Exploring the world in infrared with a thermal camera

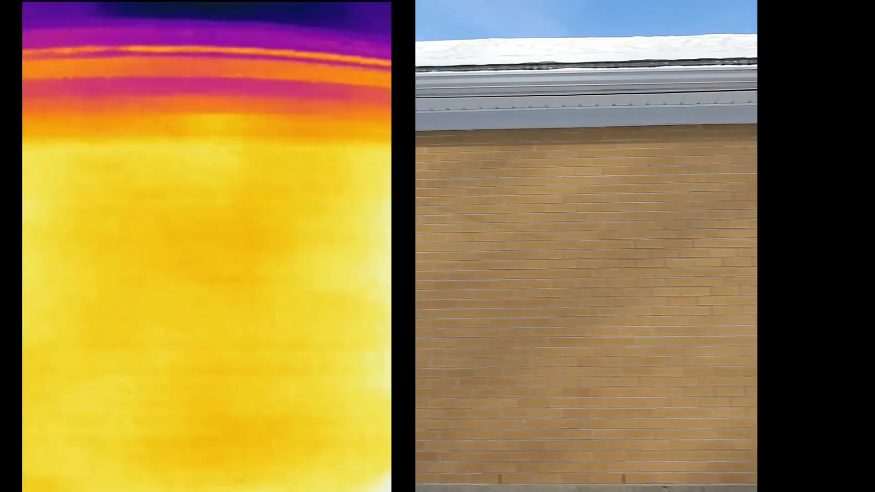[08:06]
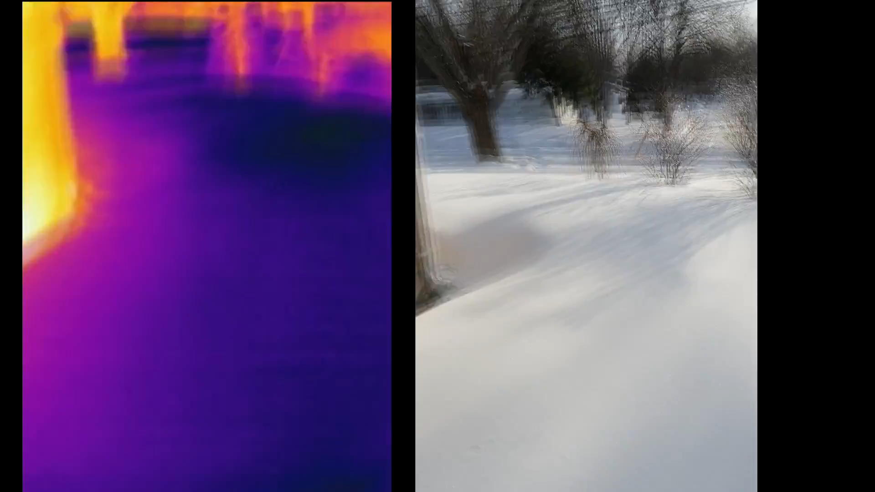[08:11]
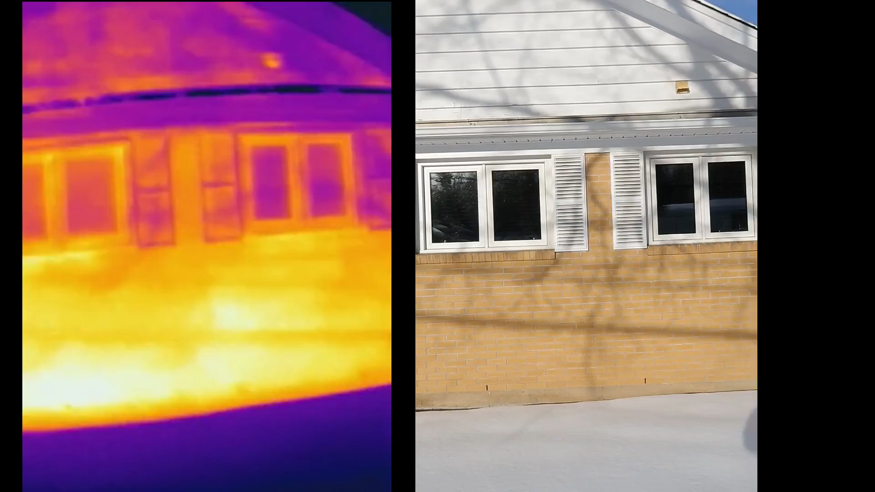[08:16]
The front of the house is very warm at the moment. But that's all from sunshine. Not from heat leaking out.
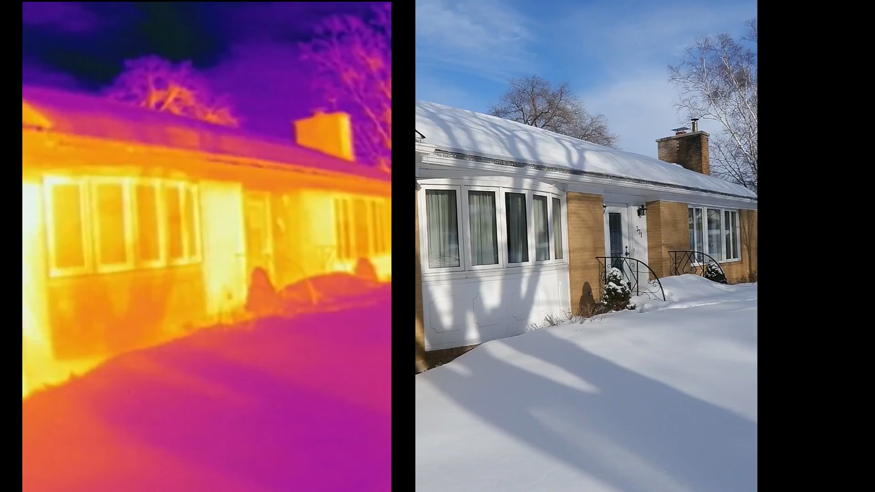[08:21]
Sidewalk is warmer along this edge. Because that's where the sun's been shining on.
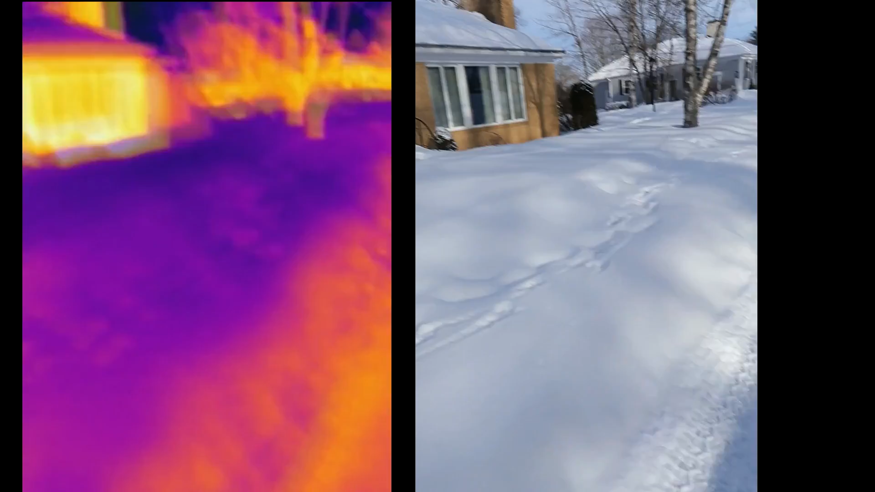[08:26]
And yeah look at how warm those walls are right now.
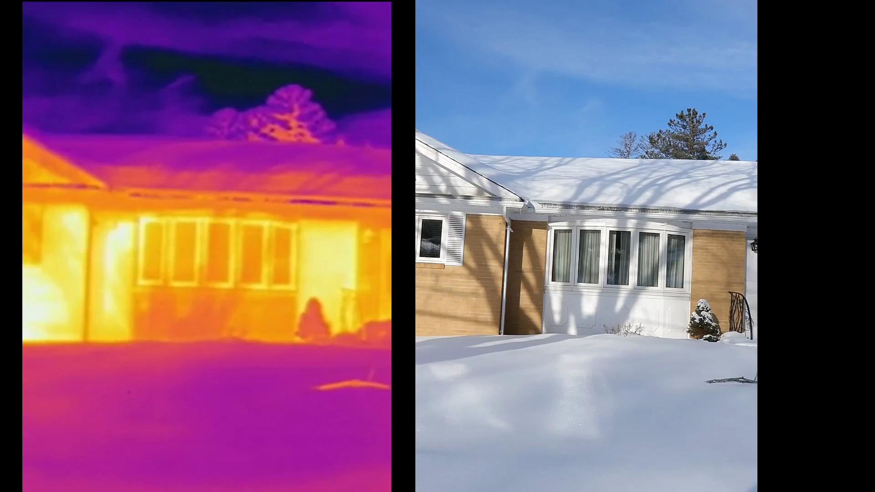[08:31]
The brick is all warmed up from the sun. So there's more heat coming off the brick than there is off the windows.
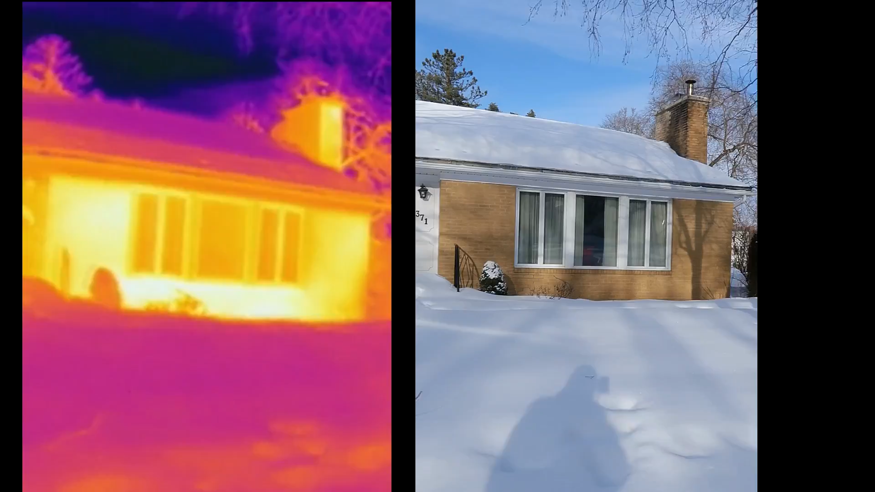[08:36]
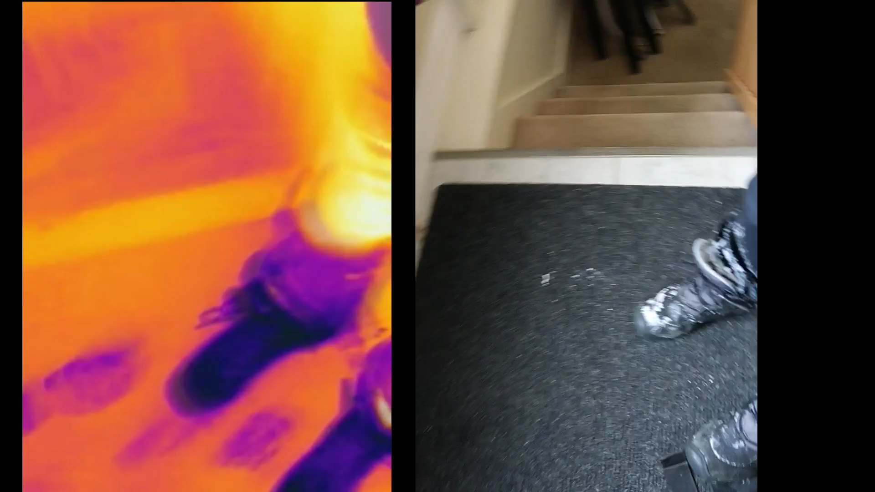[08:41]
And I am relatively cold. My pants are warm. Boots are cold.
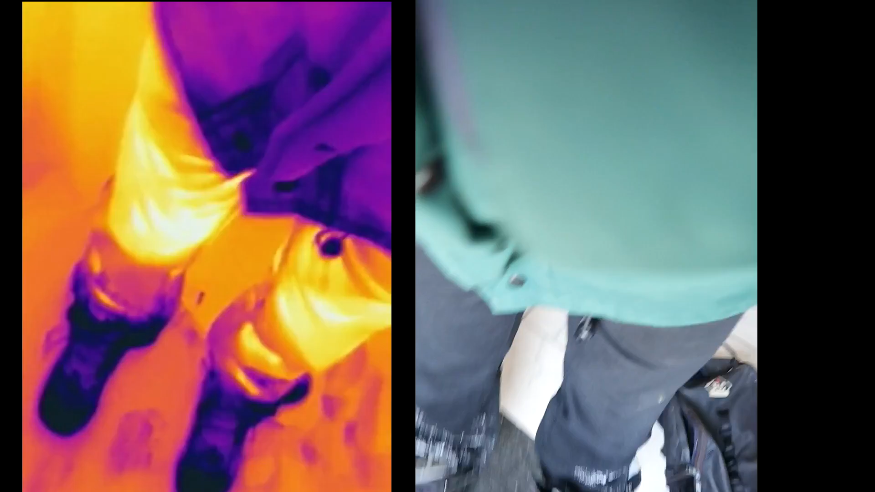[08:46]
Jacket is warm. Face is warm and cold.
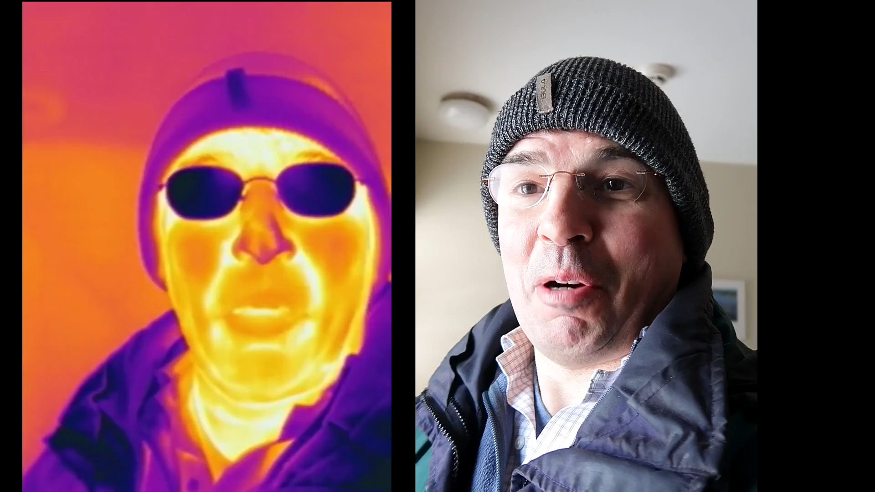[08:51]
It's like red hot inside.
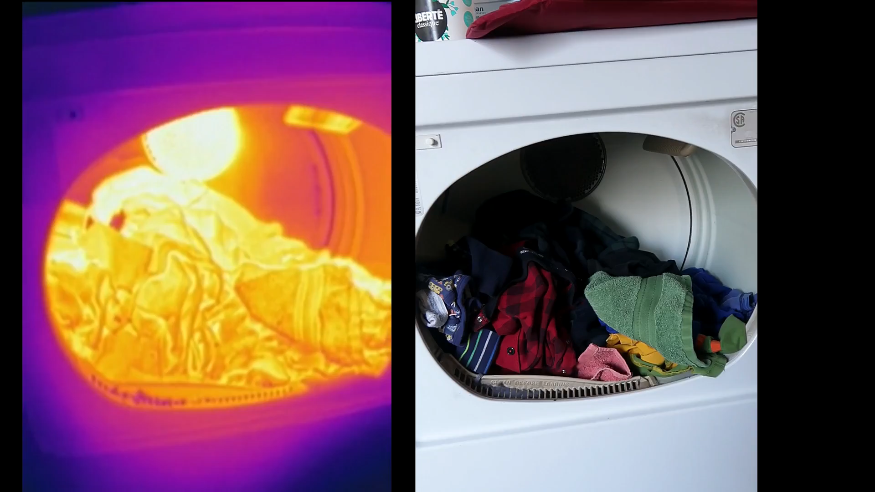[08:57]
And this is where the air comes in. That's of course the hottest.
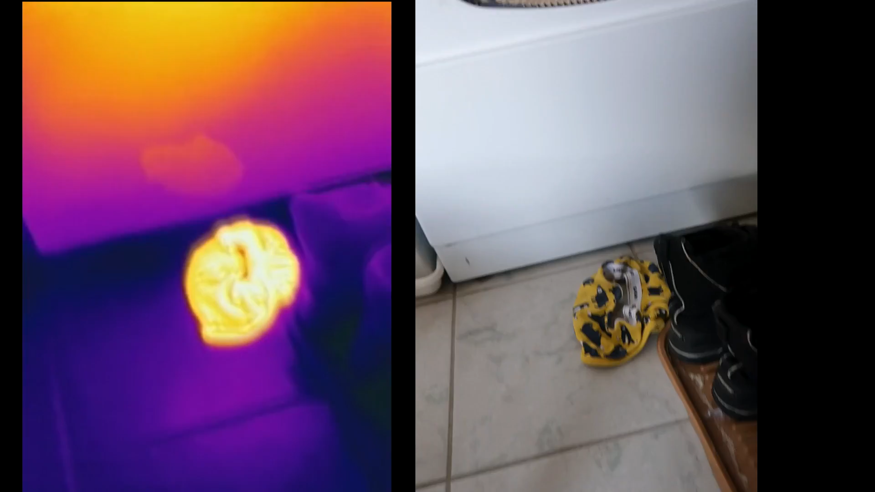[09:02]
It's a piece of lava that fell out.